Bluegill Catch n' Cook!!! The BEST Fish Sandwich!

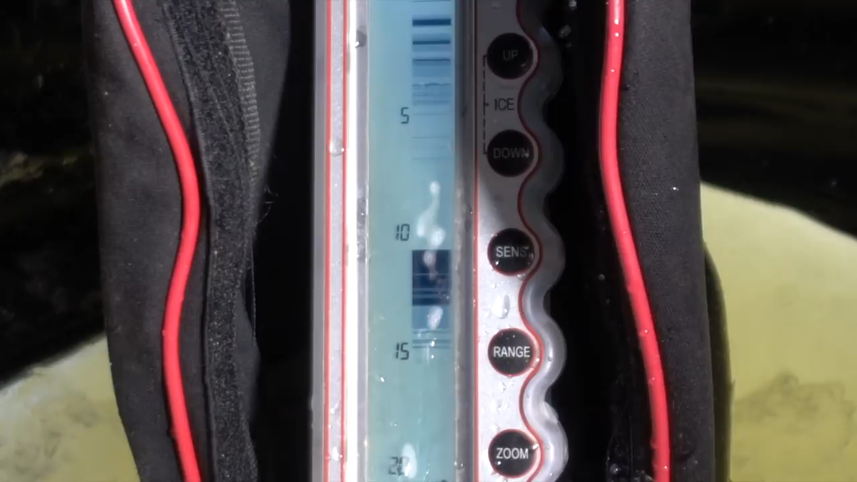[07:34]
And he bit. Little guy. Not a big one, but hey, look at that. We got like two, maybe three fish on the screen right there.
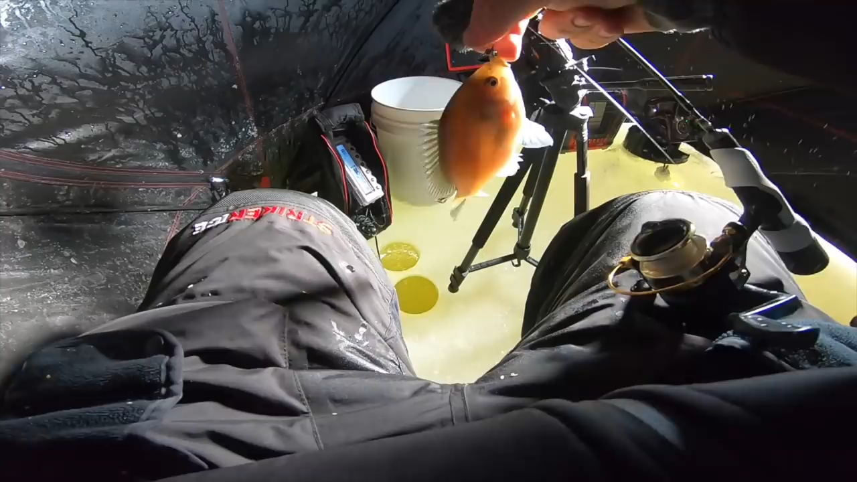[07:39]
So let's get back down there. Yep. That would be a smart thing to do.
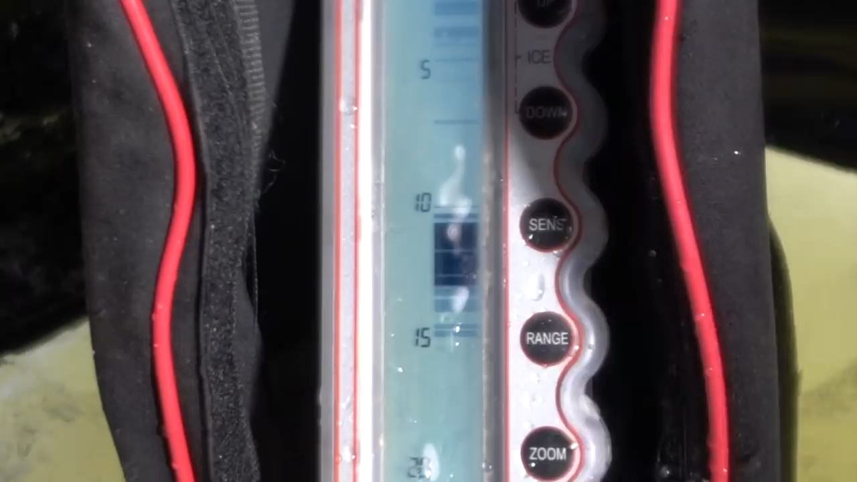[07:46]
Come by. Big fish in the... They did. There he is.
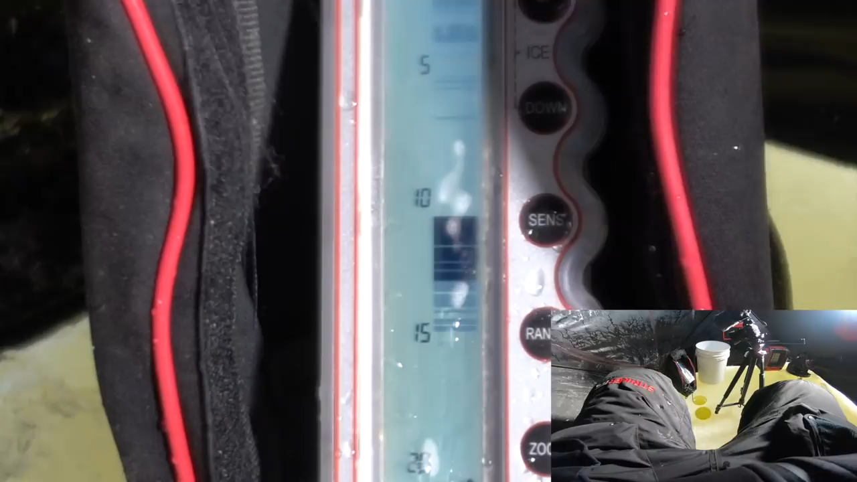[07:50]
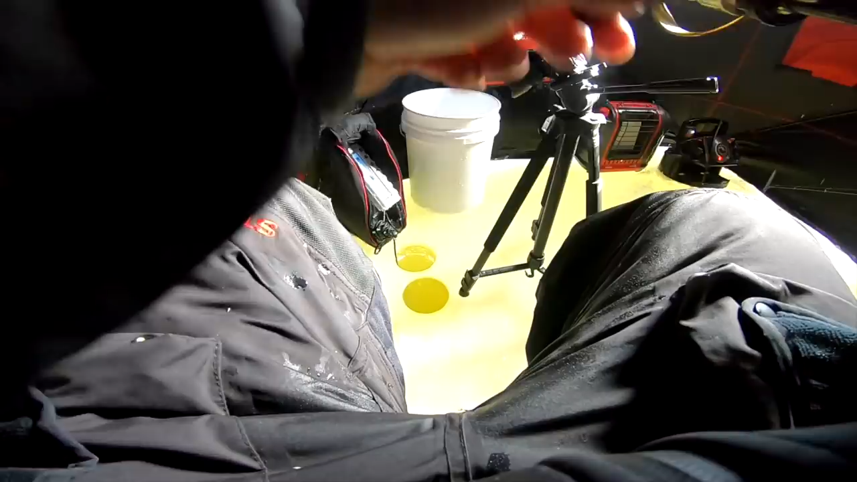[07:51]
Saw him come right on up to it. Oh. Tank, dude. Ha! Tank. Wow. That is so big. That is a giant.
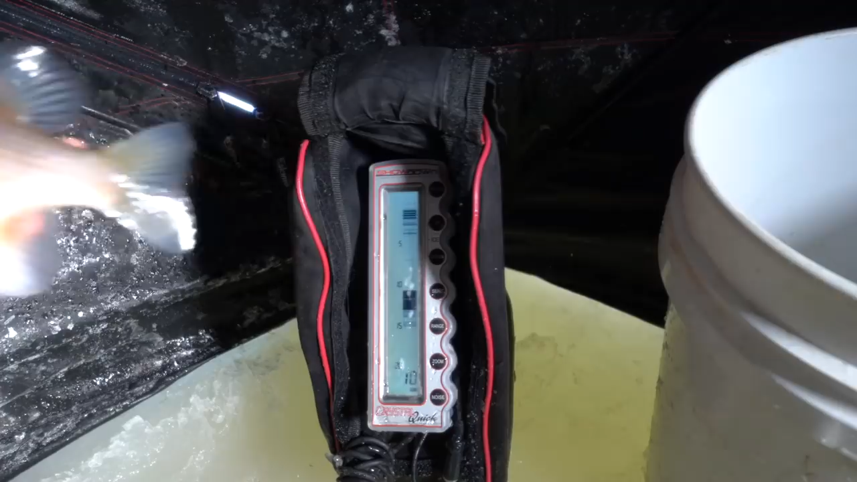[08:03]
That's why you have the fish finder. It's a beautiful thing.
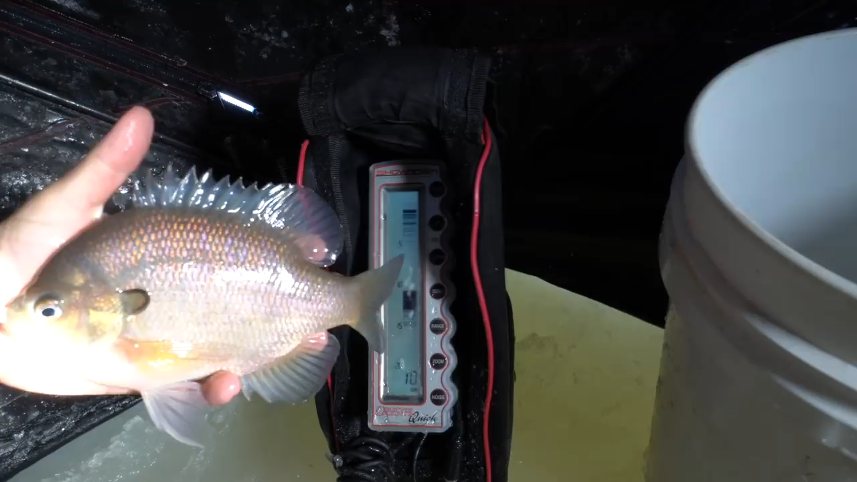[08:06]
Take that all day. Big one will definitely have to go back into the lake.